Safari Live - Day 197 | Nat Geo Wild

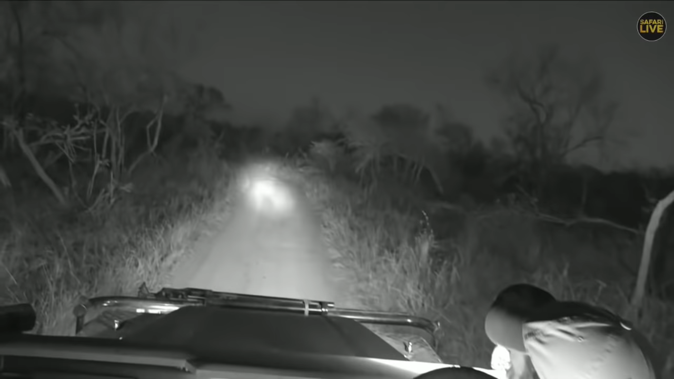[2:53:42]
Yes, it is, and I'm going to stop just here, not any closer, because we should be able to get a nice view on it. Now, Senzo, you must just tell me if the torch is needed or not. Yeah. See that? Pretty little birds.
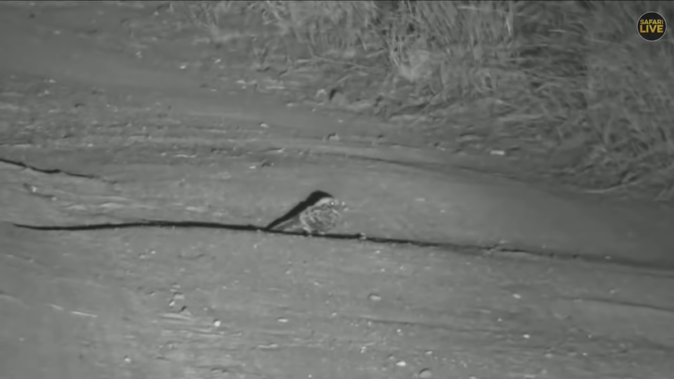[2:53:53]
And if we can get in nice and close, I don't know if you'll be able to see those very bristly feathers around the mouth, which they actually use when they fly around at night. These are insect-eating birds.
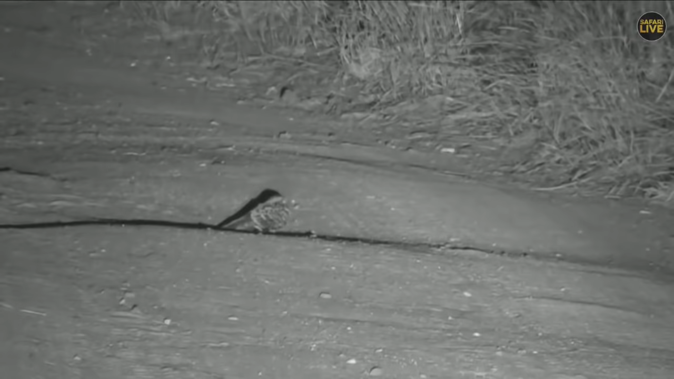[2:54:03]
But if you ever see their gape, which is basically how much they can open their mouth, it is incredible because they can open it massively. And obviously with them flying around in the dark, quite difficult to spot the insect. So they do get pretty close to it, and then they've got these bristles on the outside of their mouth that helps to sort of push the insect towards the mouth, and then they've got this massive open mouth in comparison to the bird.
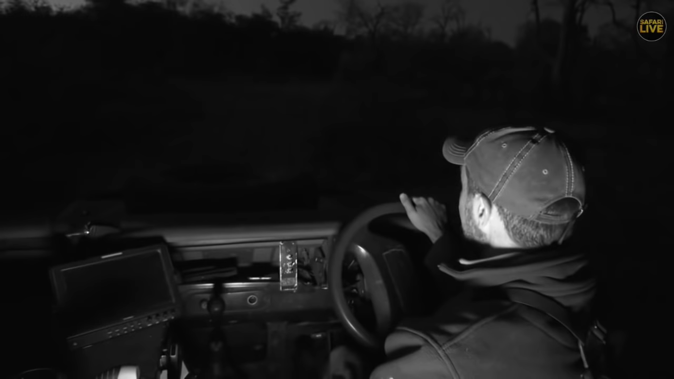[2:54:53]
Ralph was really keen to find some hyena today, and we seem to have had the luck. That one we found moments ago was a different one to what we saw earlier, because here we've come back. We found those two, and they are sniffing the ground.
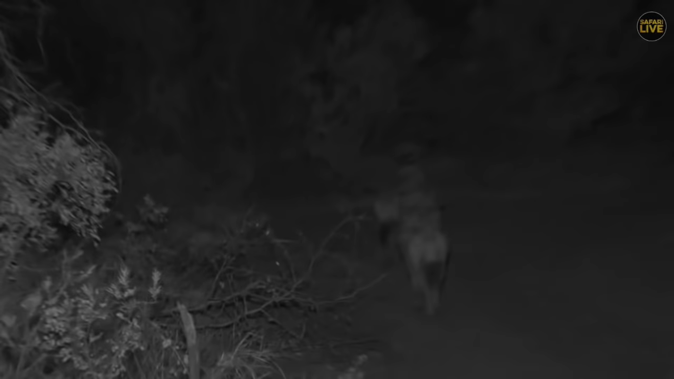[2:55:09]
They're sniffing as they go, they're walking, they're tracking. I know I was talking, I think it was yesterday, about how animals follow with their noses.
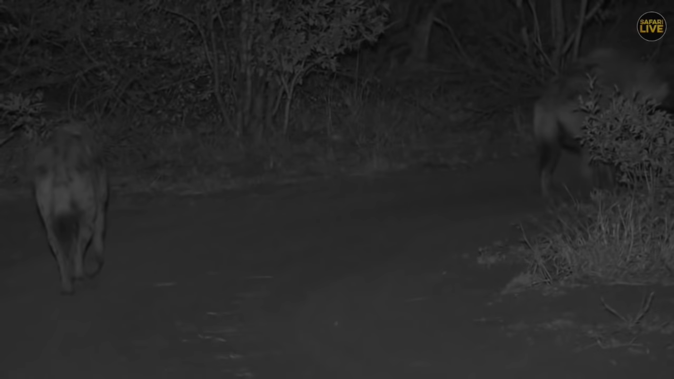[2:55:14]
Now they could follow anything, and invariably they follow leopards. They like to steal food from leopards, especially very successful ones like Tundi. And so invariably they could follow her trail on the ground just by using their noses, which I think is quite incredible. Quite incredible. You can see the one on the right is definitely bigger than the one on the left, and the belly shows that they got the lion's share of the high of whatever they fed upon. Nostrich, that's a good question.
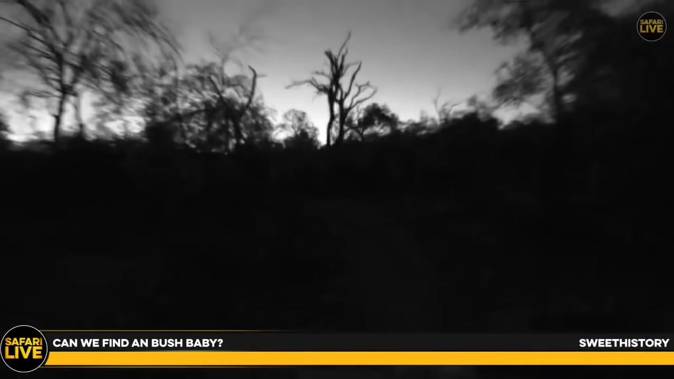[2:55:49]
I think Brent was telling me there's a group in the Mara of about 70 odd animals in a clan.
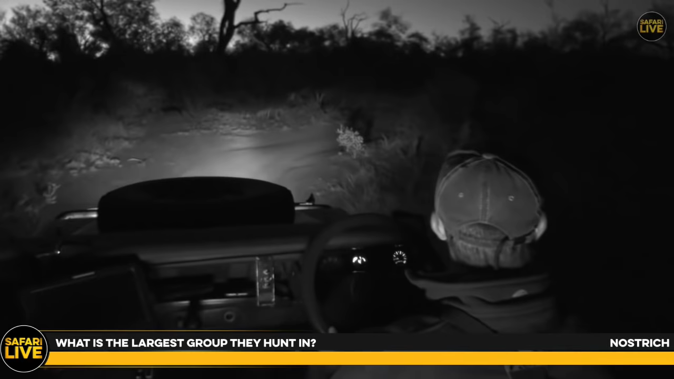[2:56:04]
I've never really seen anything more than about 20. What have you got there, young one?
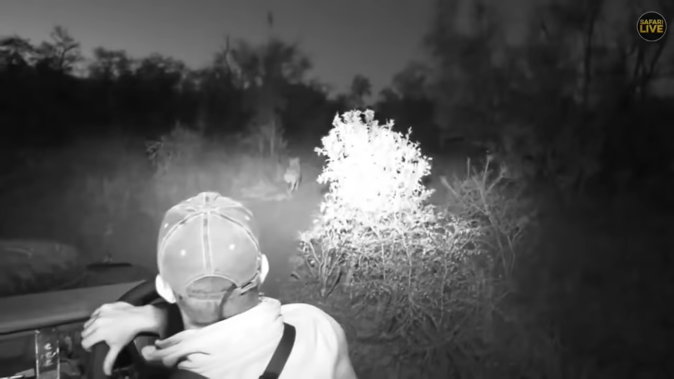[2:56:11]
Sorry, it stopped in front of me. I've never really seen more than 20, but the Mara is where you get these huge populations of hyena. Let's see if we can move up again. Oh, we've actually still got one just right here.
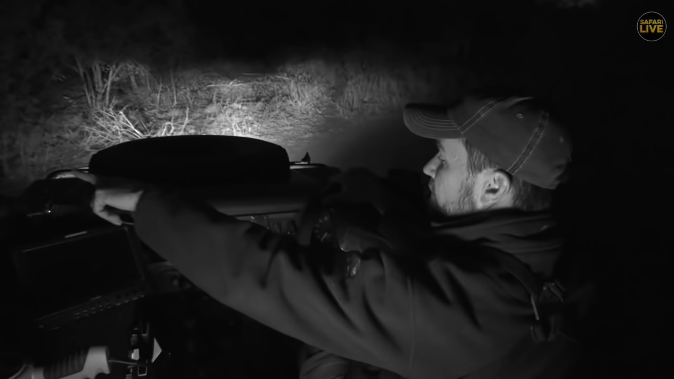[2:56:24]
Seb, busy looking. Oh, here we go. We've got a greeting ceremony happening in front of us.
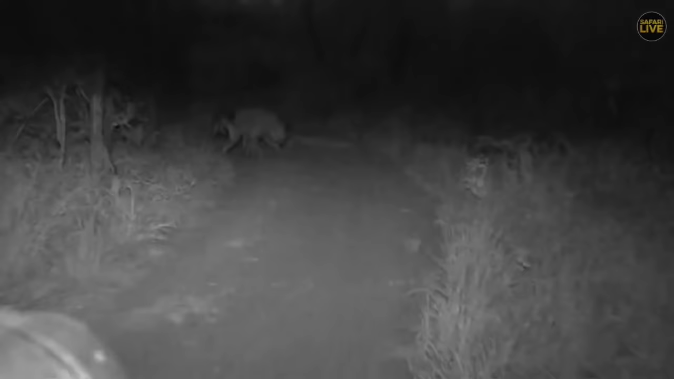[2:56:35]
Let's have a listen, folks. Here we go, showing their most private parts for inspection.
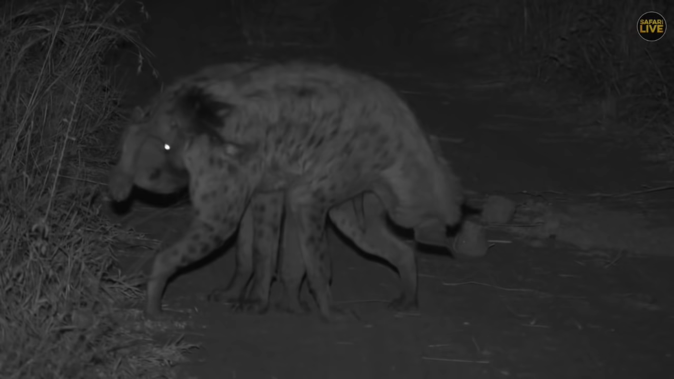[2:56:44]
You can see this individual closest to us has got those bite marks on the bottom there. That's probably a low-ranking individual. We saw it with some fresh wounds the other day. And that is either a penis or a pseudopenis. I don't know, folks. I couldn't actually tell the difference anymore. They both have one.
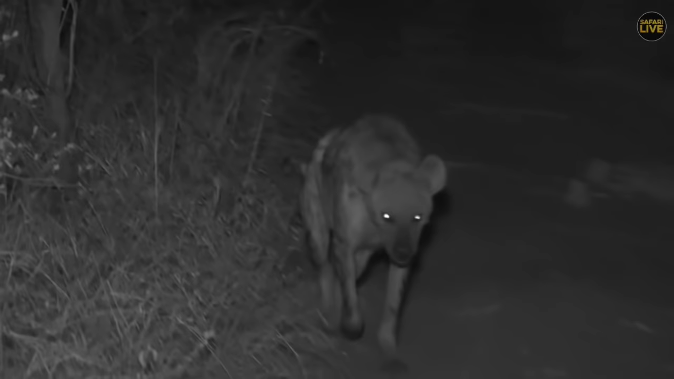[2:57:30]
Okay. Gonna come right past us again. How fantastic is this?
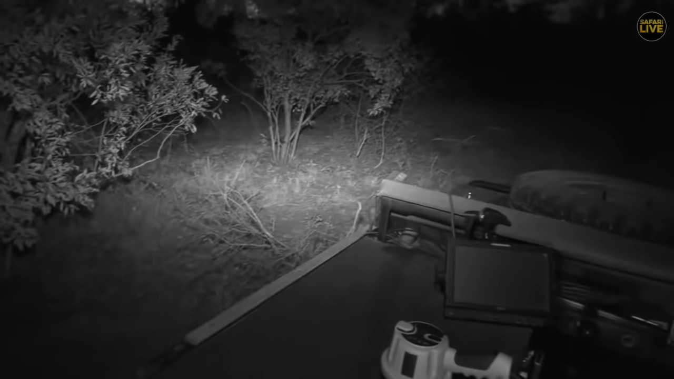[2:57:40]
Lauren, the young female, or the young sort of matriarch's youngster, will start following from about a year.
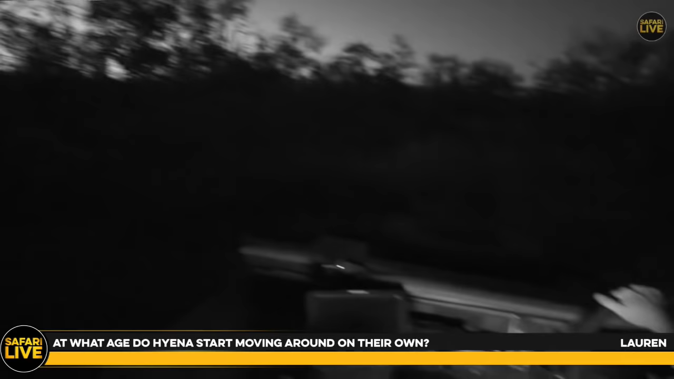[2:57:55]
Let's just go back a bit, see if we can see them wandering off into the wilderness there. But on their own itself, they'll probably go with an adult for some time. Until they get big enough.
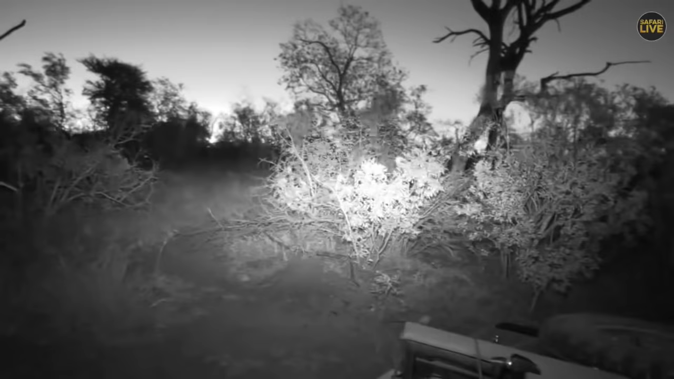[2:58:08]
If they get caught up by a lion or something, there we go. Those two are now doing a greeting ceremony. Sorry, Seb. Are you all right? Yeah, you're fine. This happens all the time. Constantly when they reaffirm each other, re-see each other, they got to greet and show submissiveness. And if one doesn't bow the head correctly or doesn't step in a certain way, they get disciplined. It happens very, very quickly. And a night of hyena it is going to be.